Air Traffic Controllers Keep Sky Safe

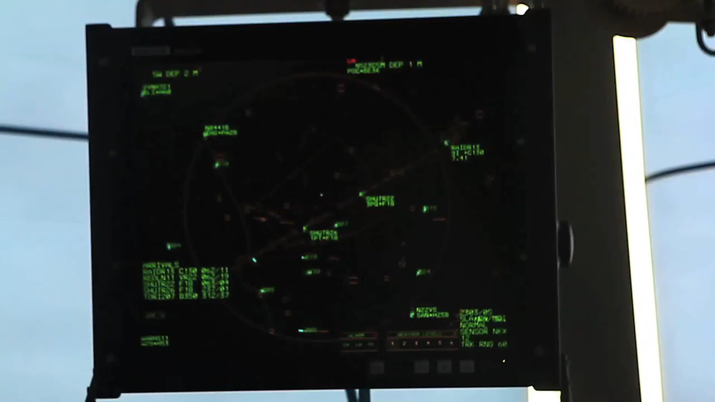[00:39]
list that's up there on the bottom left of the scope up here